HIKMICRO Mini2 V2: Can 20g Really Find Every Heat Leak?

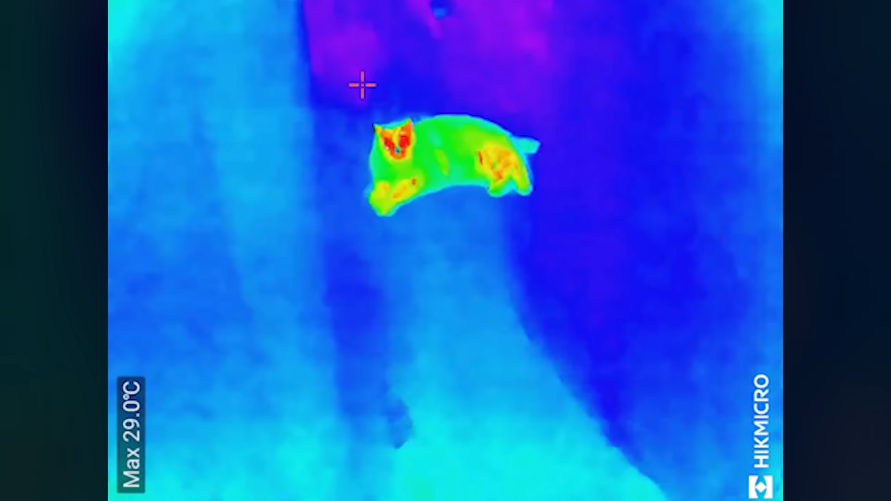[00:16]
On screen: max 29.0°C
Boom, aha, there's our target. Always know where your main heat source is hiding.
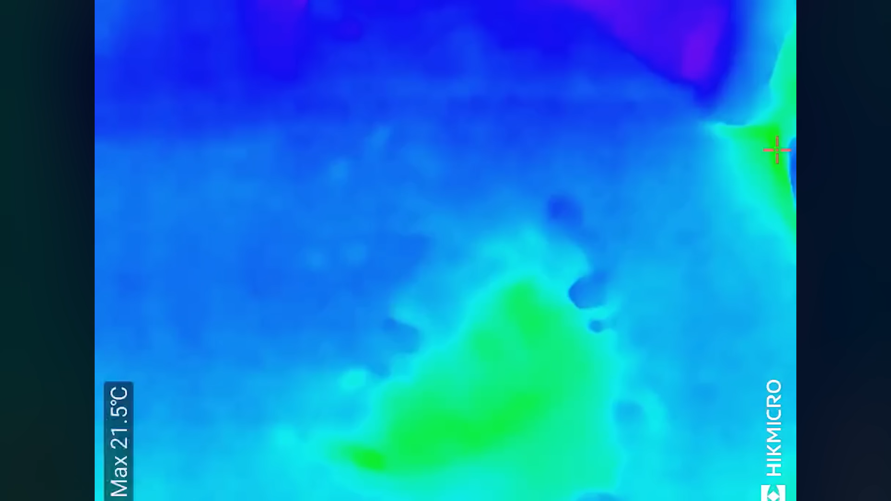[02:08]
On screen: max 21.5°C
It can detect tiny temperature changes down to 0.04 degrees Celsius.
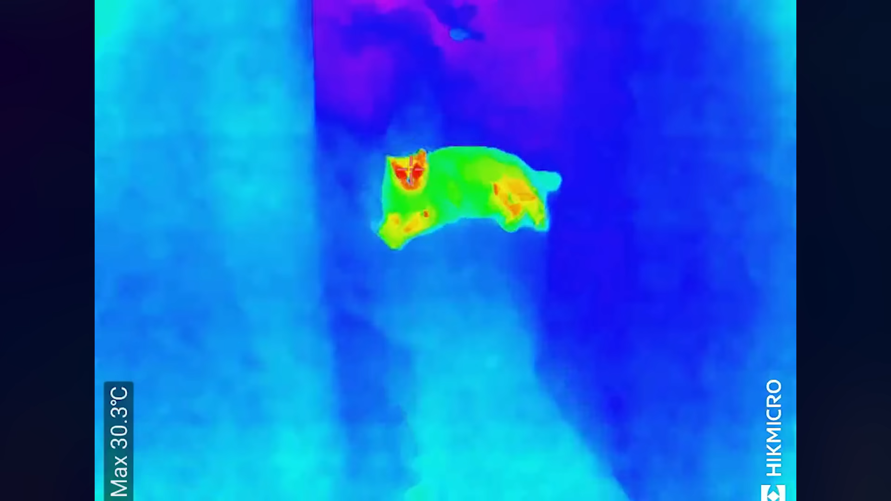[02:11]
On screen: max 30.3°C
The big upgrade here is the massive temperature range,
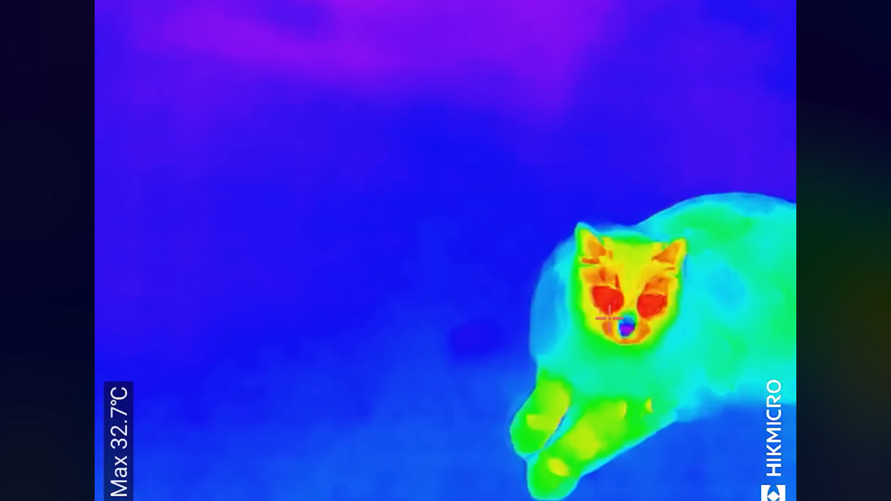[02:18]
On screen: max 32.7°C
negative 20 degrees Celsius to 400 degrees Celsius.
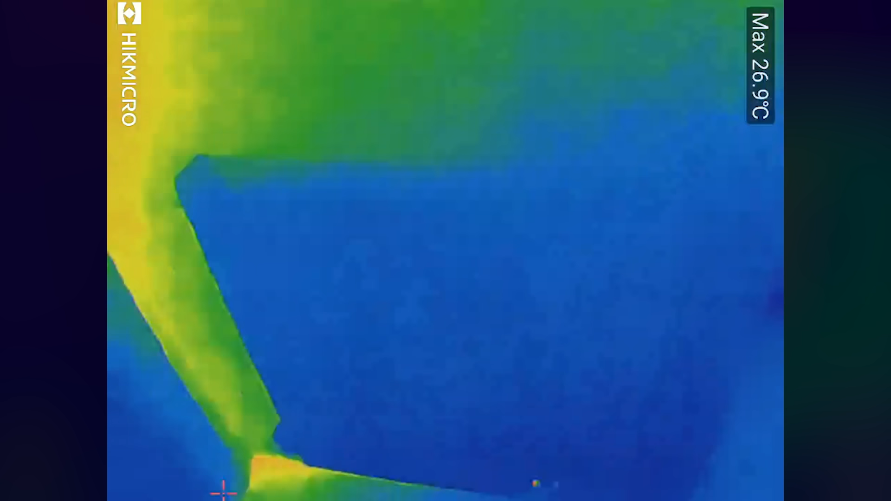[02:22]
On screen: max 26.9°C
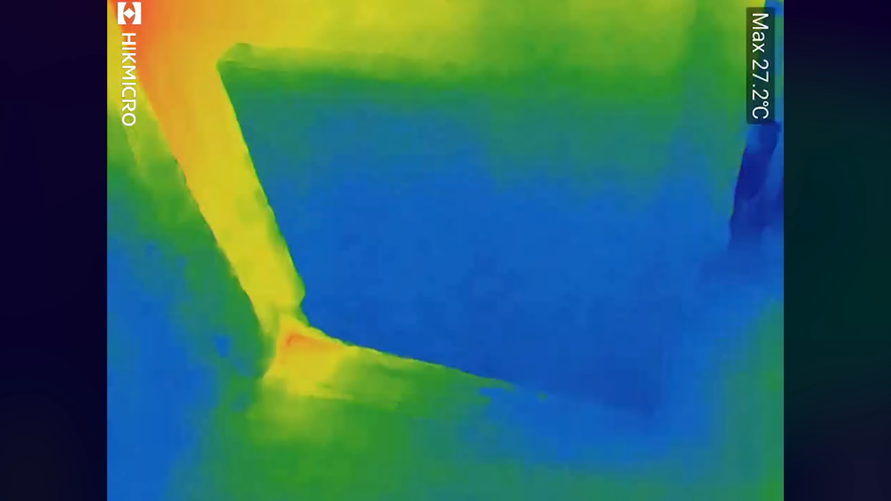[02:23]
On screen: max 27.2°C
This makes the accuracy professional grade, handling everything from freezing pipes to hot furnaces.
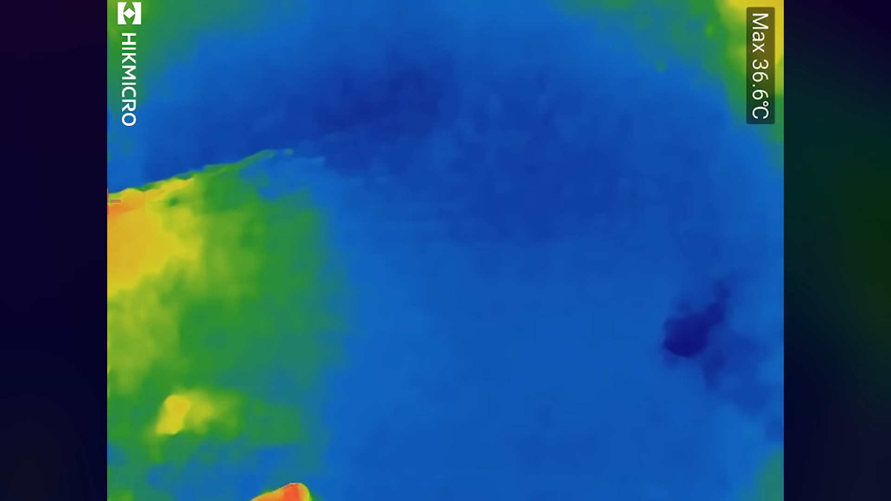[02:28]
On screen: max 36.6°C
Crucially, it's battery-free, drawing a super-low 0.36 watts from your phone.
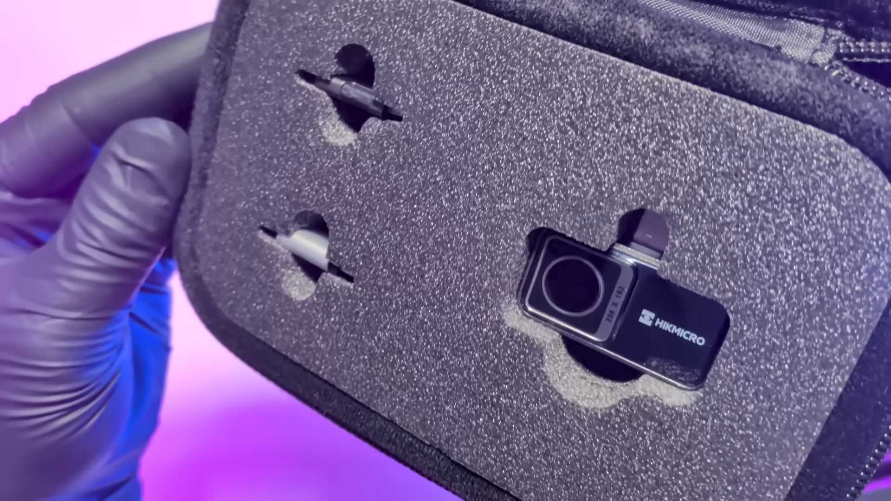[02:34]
Plus, you get a 3-year warranty for the device and a 10-year warranty for the sensor.
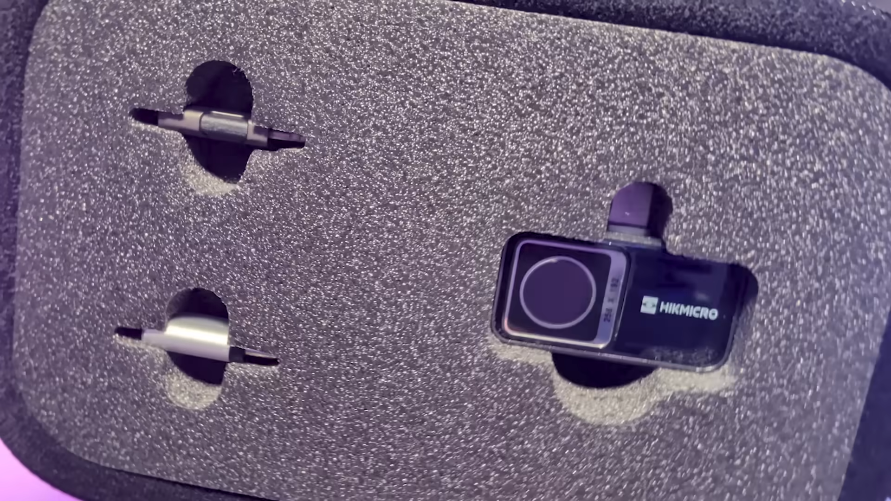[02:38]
And this power lets you tackle everyday problems instantly.
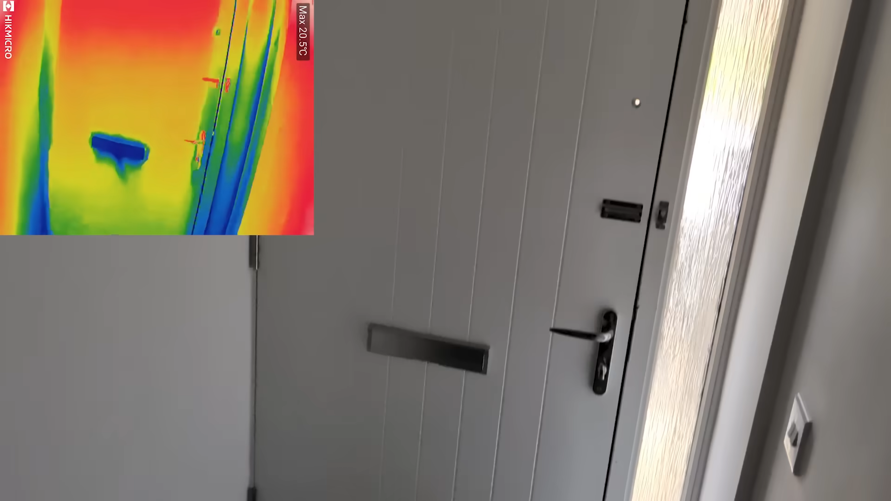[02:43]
On screen: max 20.5°C
You can clearly see heat loss around your door or window frames.
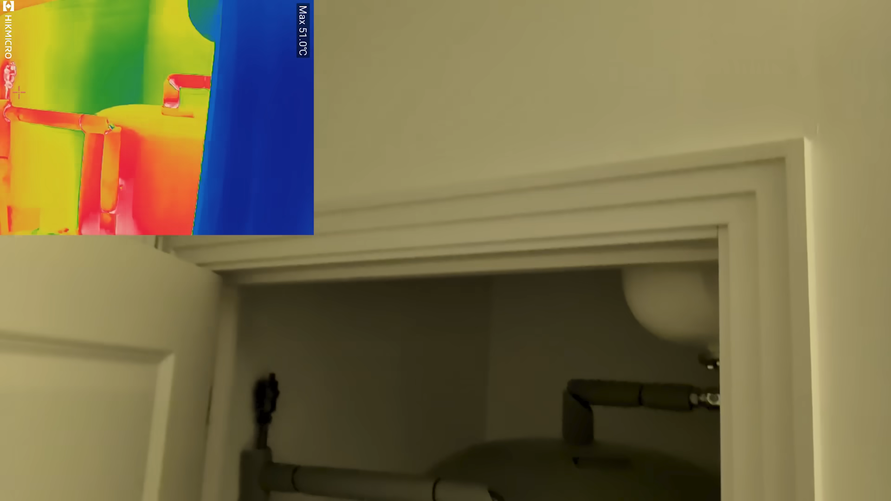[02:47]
On screen: max 51.0°C
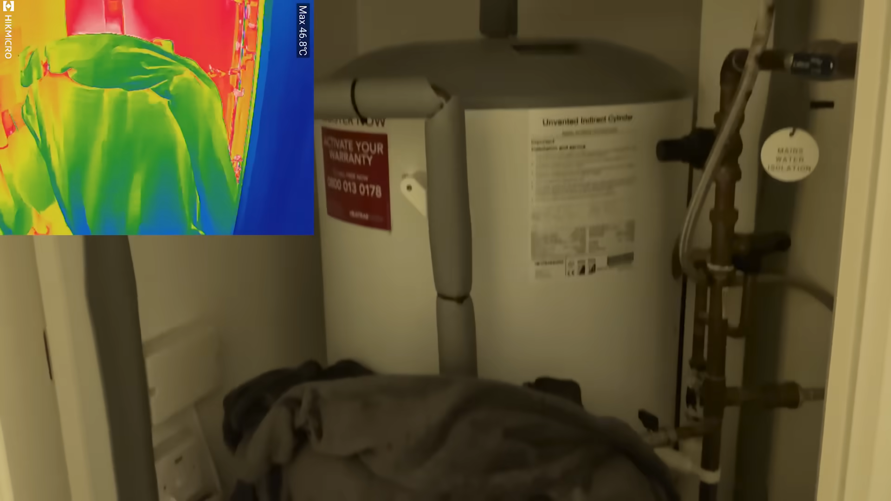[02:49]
On screen: max 46.8°C
I can check the efficiency of your heating system for blockages or uneven heating.
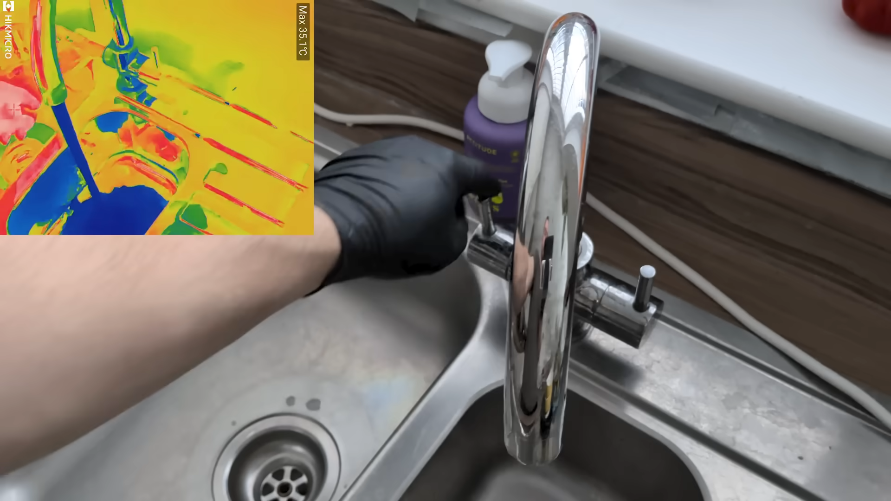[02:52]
On screen: max 35.1°C
Or, look at the faucet. I can instantly visualize the difference between hot and cold water flowing through the pipes.
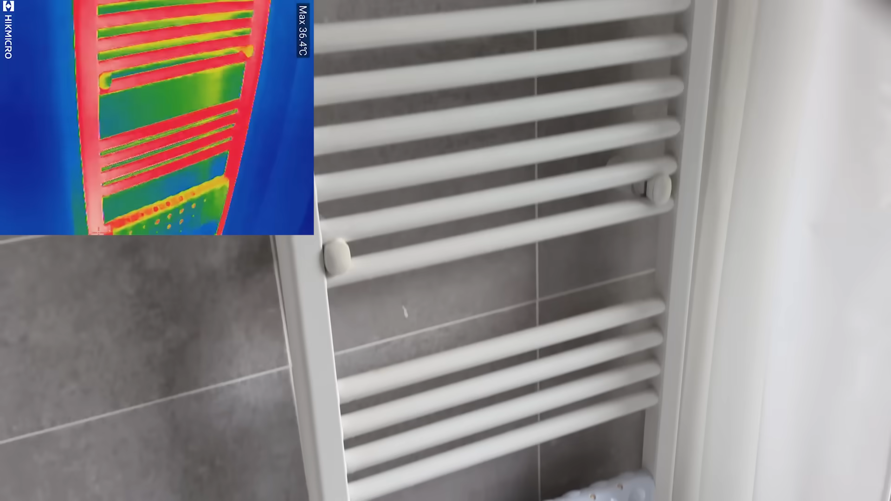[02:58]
On screen: max 36.4°C
You can even check if a heated towel rail is working correctly and heating up evenly across its surface.
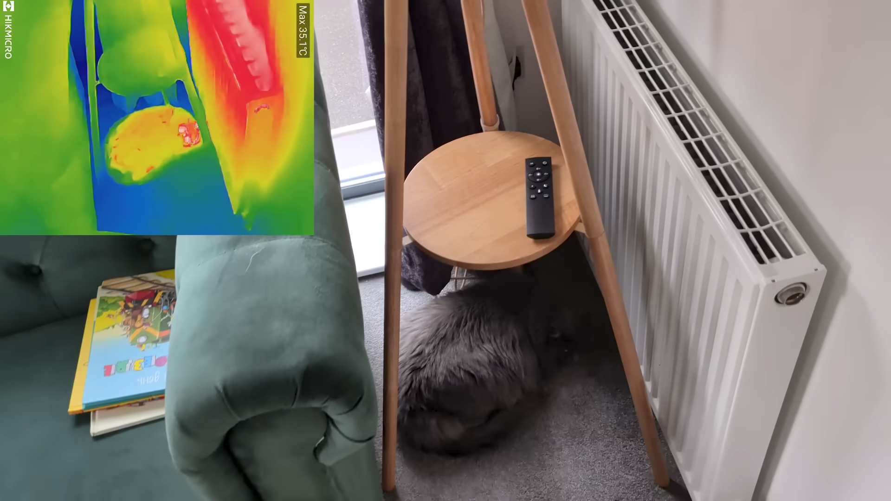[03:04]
And, of course, you can always use it to spot your furry friend hiding in the house.